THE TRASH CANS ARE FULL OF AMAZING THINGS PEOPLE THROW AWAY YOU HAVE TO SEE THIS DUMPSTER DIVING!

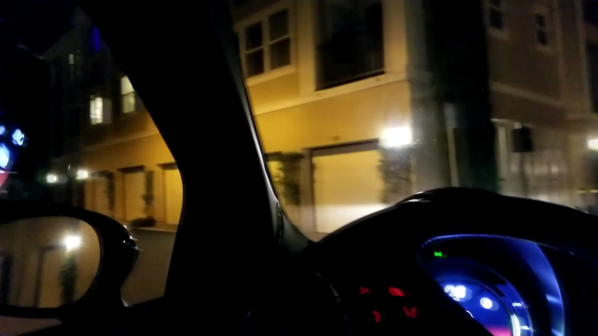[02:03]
That is Ikea. Ikea for days. Beautiful. We got some action here. Let's go ahead and come around this side here. Yeah, that was a nice piece. That was a six-drawer Ikea unit.
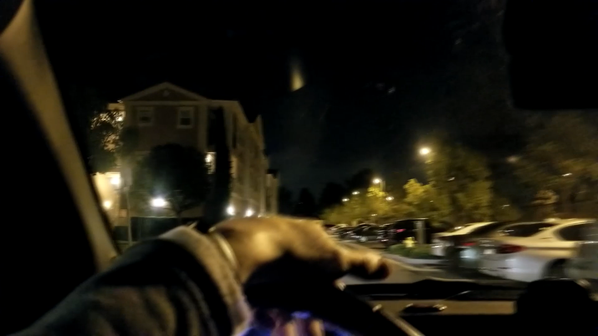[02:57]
Could you imagine that with the charger sitting right next to a big bag of disc golf stuff?
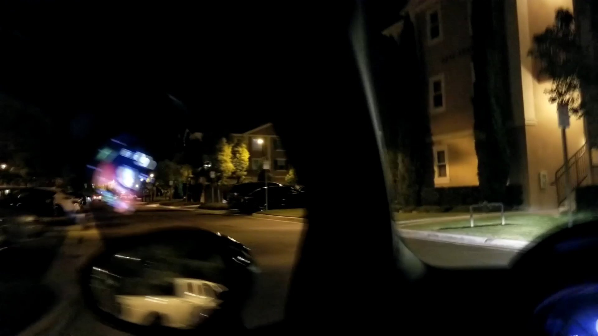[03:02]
Okay, this aisleway has action. All right, they're coming at me here, this car here, but we're going to duck in and see this. Looks like some sort of furniture. Yeah. Okay, they went on the other side, but we're going to go around.
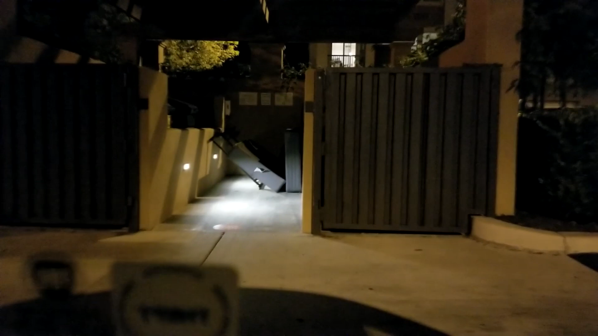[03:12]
Don't worry. Two box springs and a metal bed frame thing, the cheap metal bed frame. All right, let's go around.
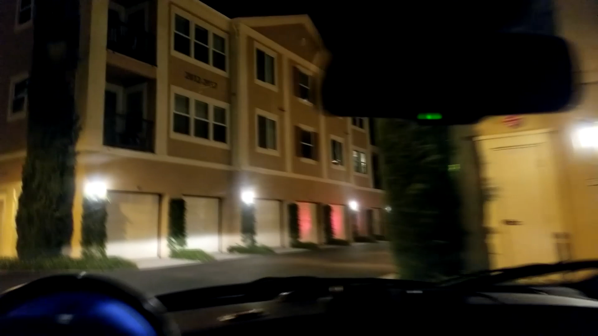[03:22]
All right, they went over there, so that means we go over here.
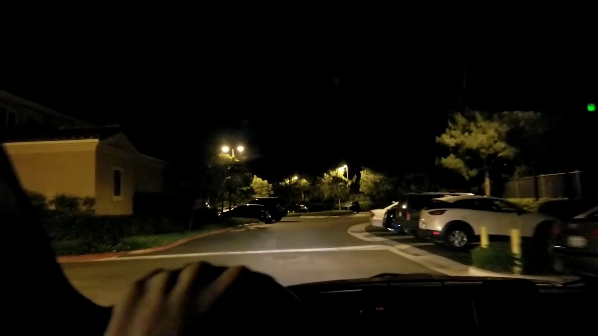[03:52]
I miss it. I miss it real good, nighttime digging. So we're digging. We sign a lot of boxes, a lot of banker boxes, a lot of kid stuff, two wheels inside the cans. I'm like, where's the bicycle?
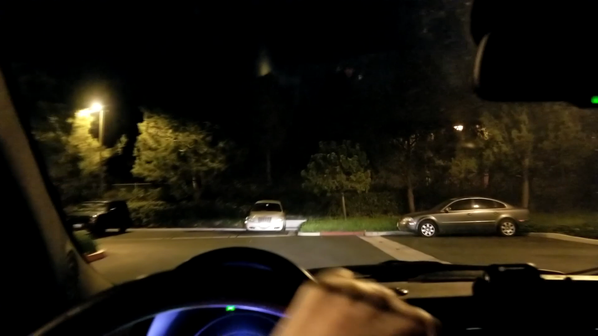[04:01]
There's wheels here. Where's the bicycle, Chris? All right, check this out. Watch this. Whoa. Whoa. Okay. I wanted to lower my camera there. Somebody in that car parked over there. We just passed. Look at this. Look at this right over here. Look at this right over here. Wow. What do we got? Folks, this is getting good. The diving is heating up.